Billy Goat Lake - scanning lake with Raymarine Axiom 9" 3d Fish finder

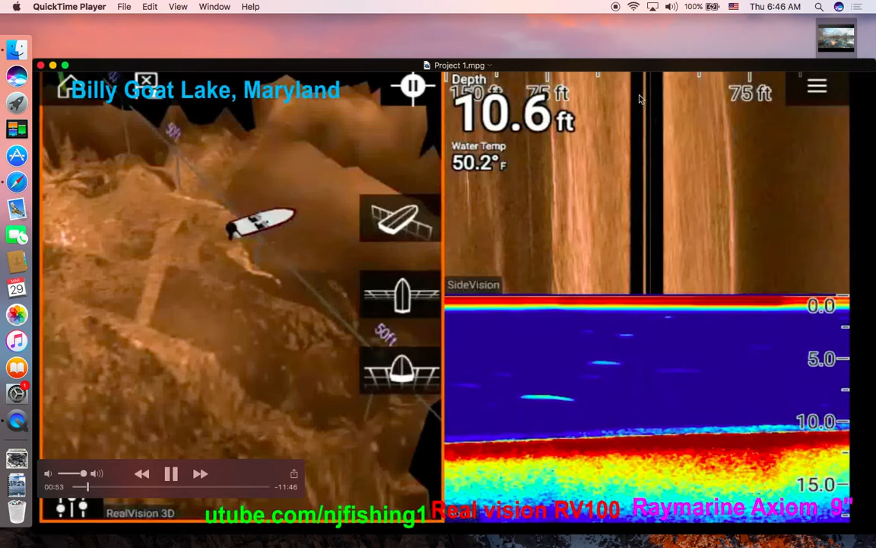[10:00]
On screen: depth 10.6 ft, water 50.2°F
And as you can see here, here we go. So
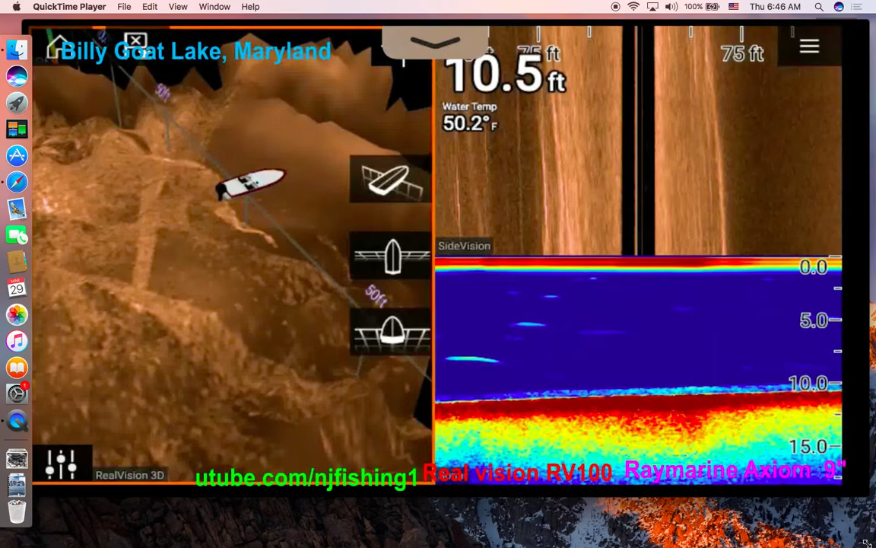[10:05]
On screen: depth 10.5 ft, water 50.2°F
we got the fish finder going, and you know, and everything.
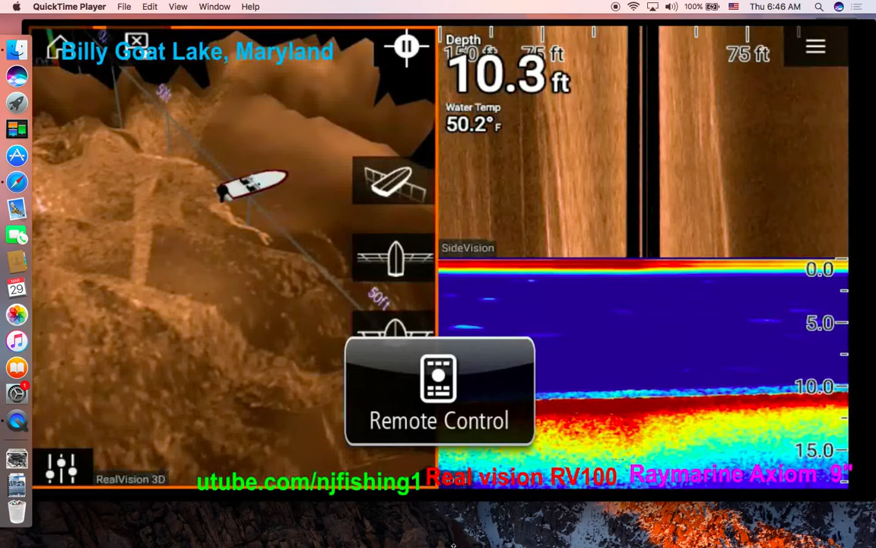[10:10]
On screen: depth 10.3 ft, water 50.2°F
You know, so it's pretty cool, and it's very cold.
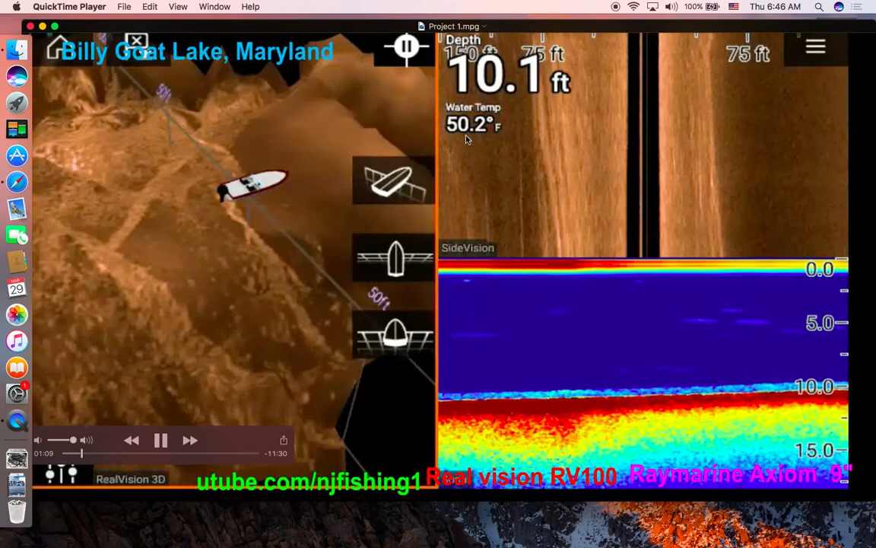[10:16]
On screen: depth 10.1 ft, water 50.2°F
Its water temperature is only 50 degrees, and it's 10 feet deep. so I have the traditional sonar and the side vision sonar, and also the 3D sonar over here. As you can see, this is the Real Vision 3D. That's my YouTube channel, and the Real Vision RV 100 is the transom mount transducer, and it's a Raymarine Axiom 9 inches.
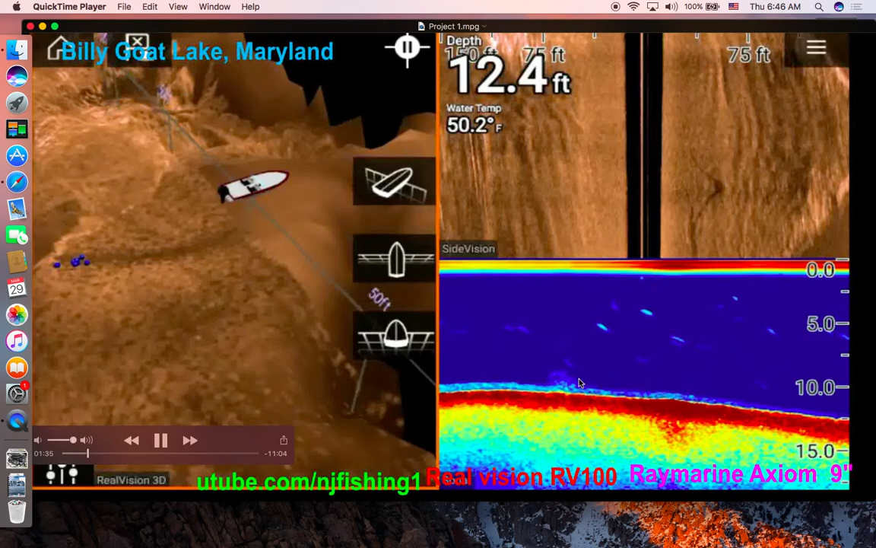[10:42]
On screen: depth 12.4 ft, water 50.2°F
We got a little bit of action over here, you know, some tiny fish here, but for the most part, the lake is pretty barren, meaning there is no fish. You know, very cold and very deep. It's 12 feet deep already, you know, and so let's fast forward this thing. You know, it's kind of boring here, you know,
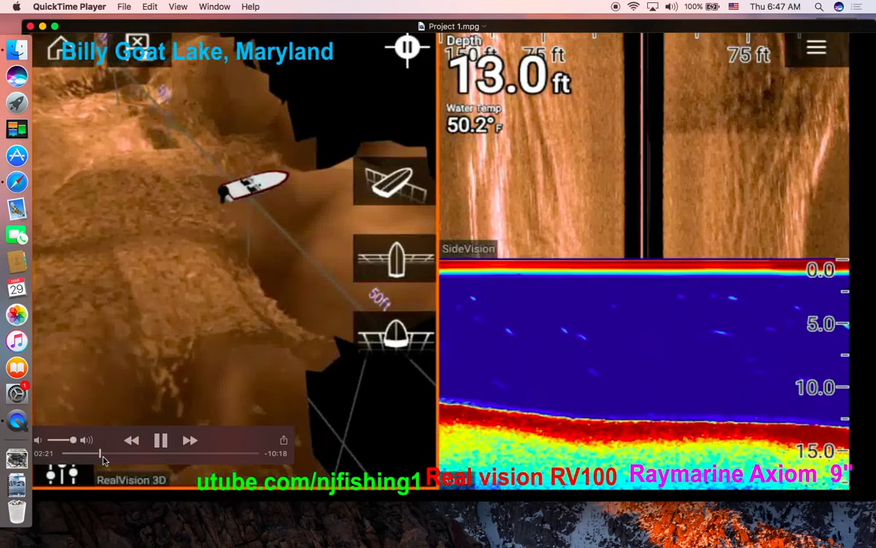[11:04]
On screen: depth 13.0 ft, water 50.2°F
because for the most part, there's nothing in the lake, even in the, and I'm scanning, you know, 150 feet to both sides on my boat. As you can see, there's nothing, you know, nothing in the traditional sonar, nothing in the 3D sonar, nothing in the side vision sonar. You know, it's pretty boring. And then here we see something over here, not sure what that was. So see, I am not even sure this is a fish.
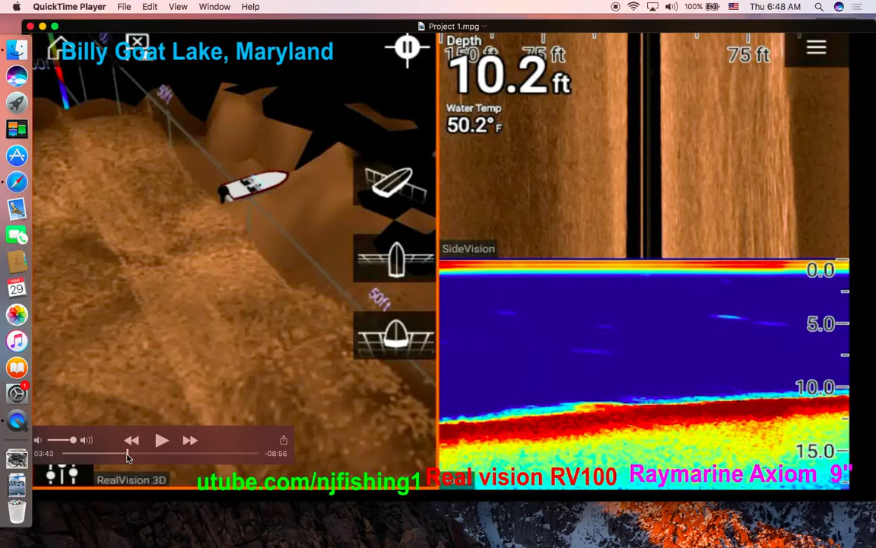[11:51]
On screen: depth 10.2 ft, water 50.2°F
You know, water temperature, water depth is about 12 feet. Water temperature is 50 degrees. There's a little bit of action there. You know, blue dots, fish. Same thing with the traditional sonar.
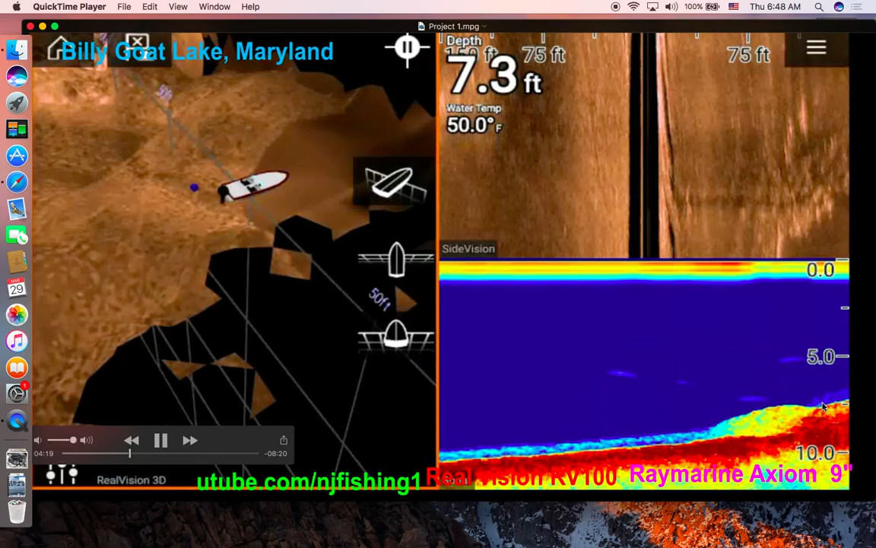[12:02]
On screen: depth 7.3 ft, water 50.0°F
Yeah, because it's an incline, so there's some kind of fish gathering around here. Huddled together, it's too cold. Nobody is moving, nobody is feeding, you know. They're all huddled together as they,
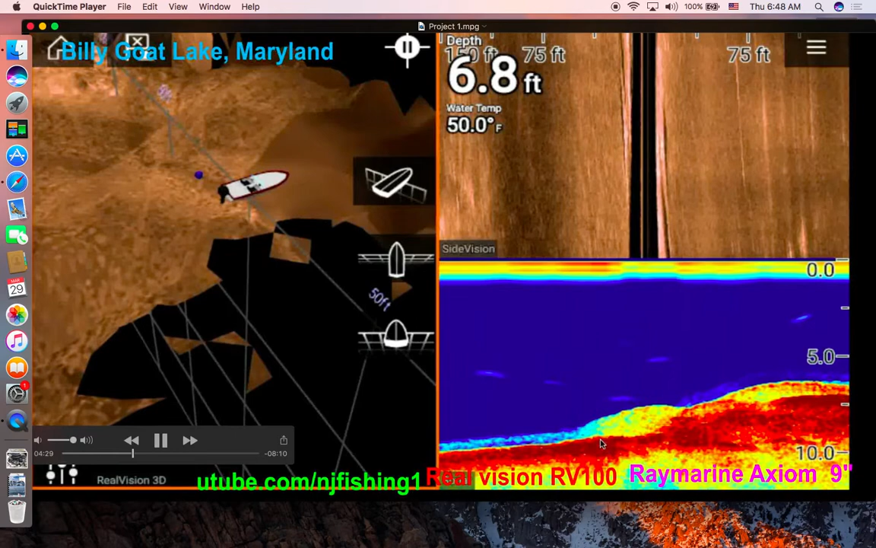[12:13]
On screen: depth 6.8 ft, water 50.0°F
you know, at the bottom, it's 7 feet. And they're all bundled together, you know, over here.
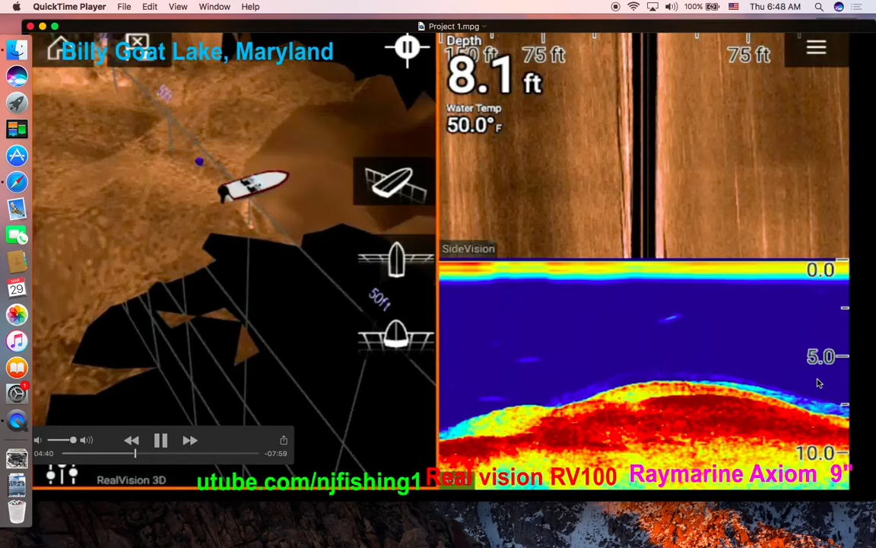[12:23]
On screen: depth 8.1 ft, water 50.0°F
There's some over here, maybe grass, maybe something, I don't know. The 3D is not showing anything. Yeah, there we go.
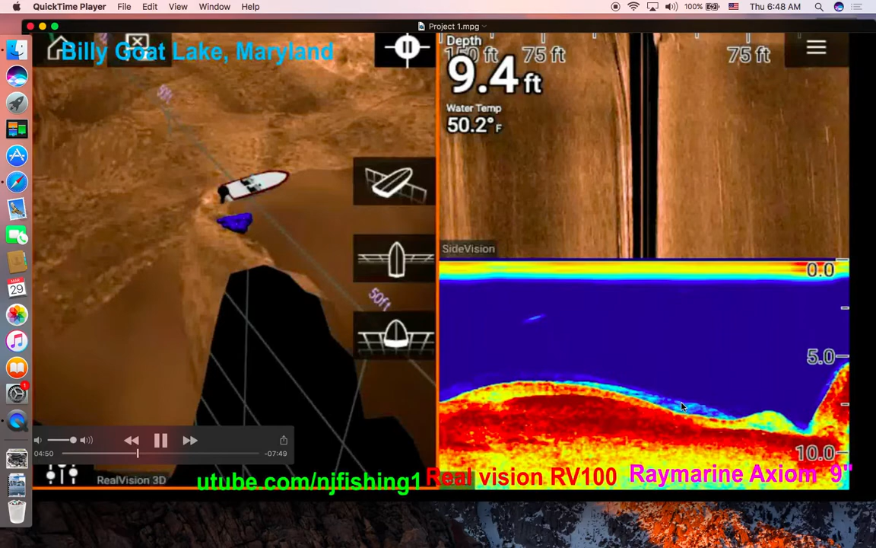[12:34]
On screen: depth 9.4 ft, water 50.2°F
There's a hard bottom rock, you know, kind of,
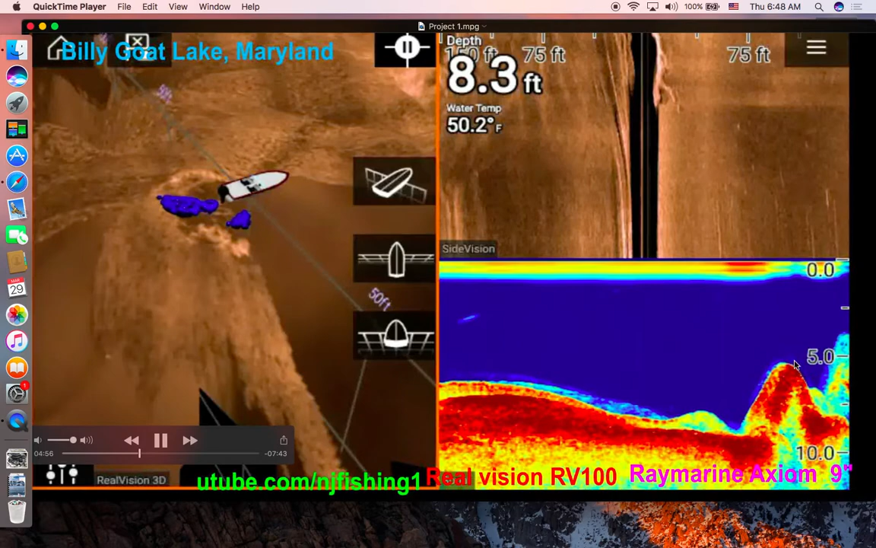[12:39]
On screen: depth 8.3 ft, water 50.2°F
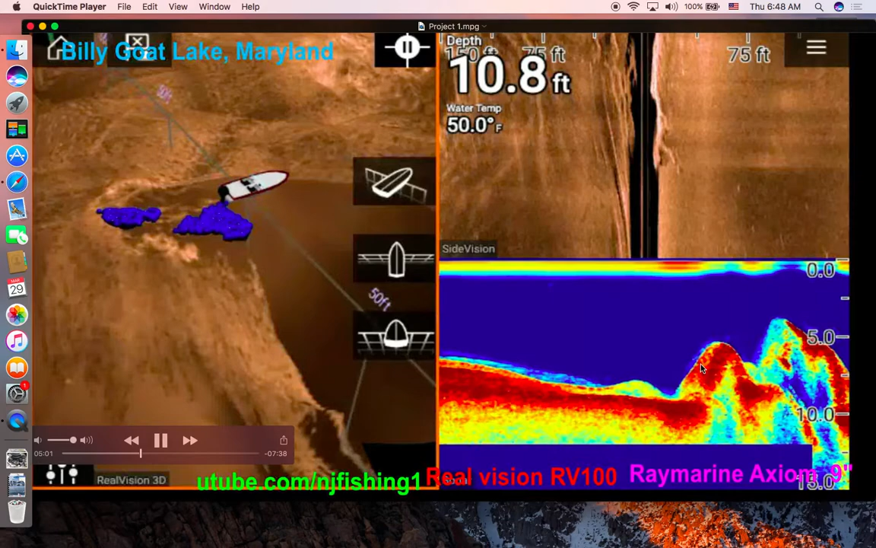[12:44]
On screen: depth 10.8 ft, water 50.0°F
oh yeah, see, tons of fish in the 3D, and certainly the traditional sonar is showing something, and
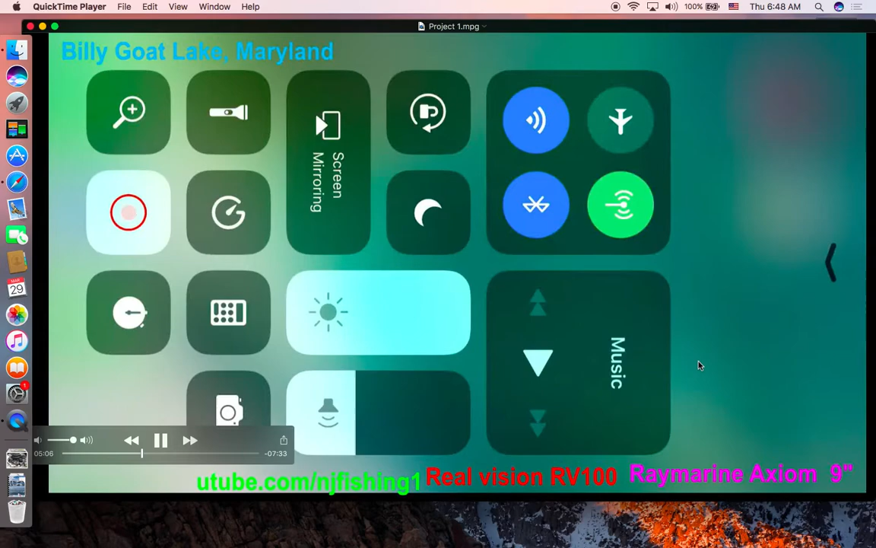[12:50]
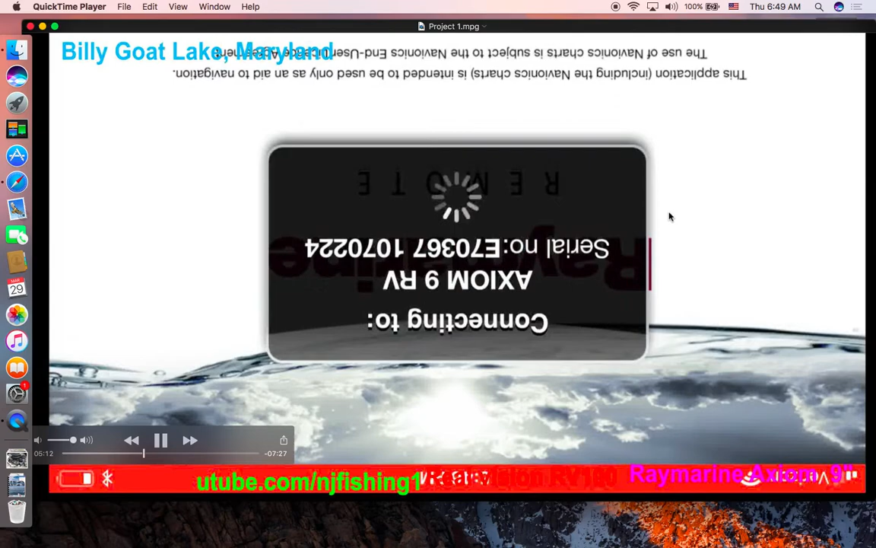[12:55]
here we go. So we're back again. Oh, because I added the speed over ground. It's 0.2 miles. I'm drifting a little bit, 0.74 mile per hour,
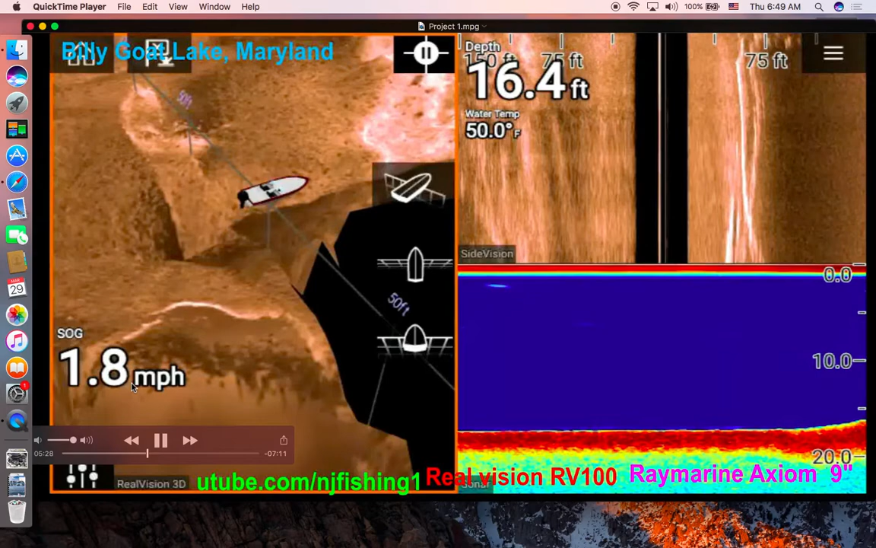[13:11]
On screen: depth 16.4 ft, water 50.0°F, speed 1.8 mph
because I do need the speed to pick up and then be able to scan more of this lake. Now I'm at 2.3 mile per hour. And you can see the depth is sloping upwards from... Let's see how deep that was. Oh yeah, 16 feet deep.
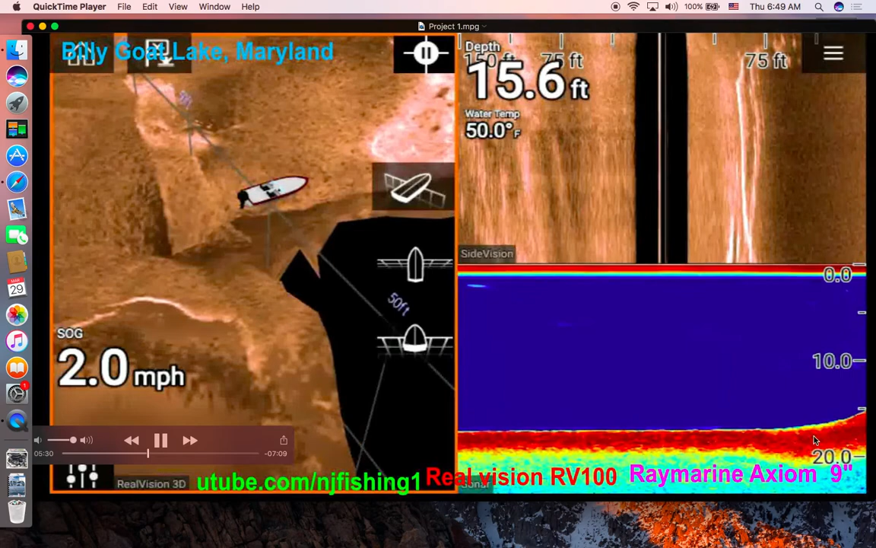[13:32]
On screen: depth 15.6 ft, water 50.0°F, speed 2.0 mph
See, from 16 feet deep, gradually sloping up to 12 feet. But I'm surprised this slope, there's nothing here. There's no fish here. See that? And there is a changing depth. Typically, there would be fish hanging around here. The big fish hanging around at the deep end, you know, waiting for the small fish come from the shallow end. They would just grab them. You know, but there is nothing. You know, it's so cold and so barren.